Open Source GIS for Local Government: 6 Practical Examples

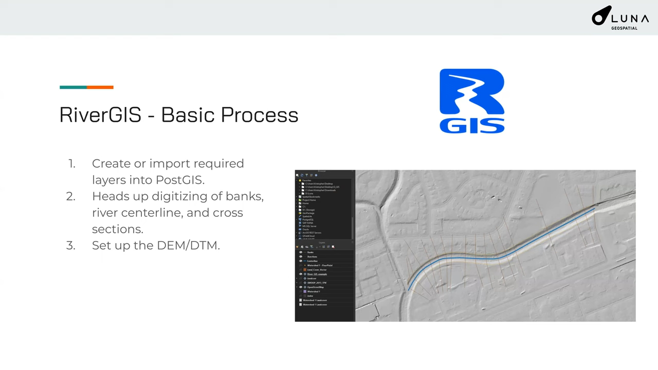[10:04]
Next, you can set up the DEM and DTM within River GIS. Four, you can digitize additional features, things like bridges,
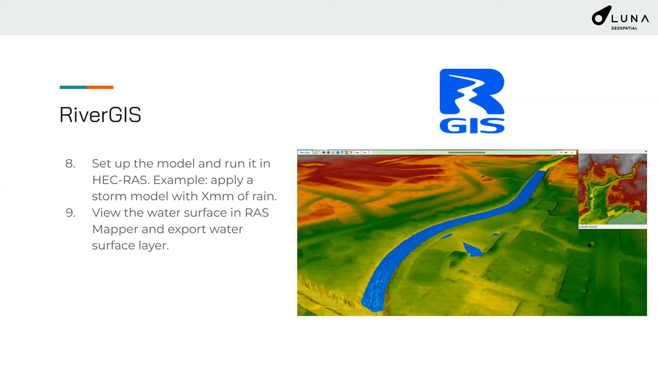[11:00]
But the really neat thing is that you can then export your layers. So you can view the water surface in RAS Mapper. You can also export that layer. And then when you export it, you're able to bring it back into QGIS and compare it to things like parcels,
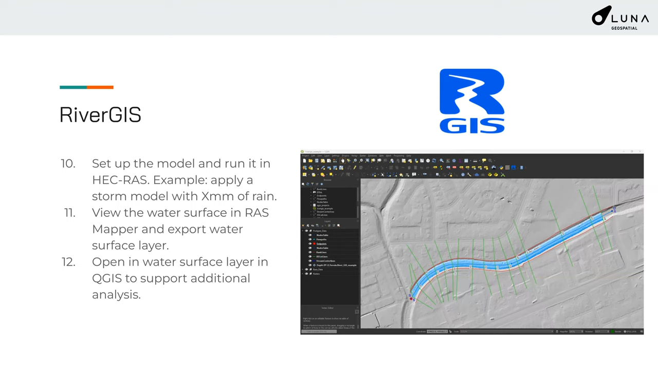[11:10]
buildings, and other critical infrastructure. So the process really is, it's quite simple. It's a four-step process is data preparation. And this is where QGIS comes in.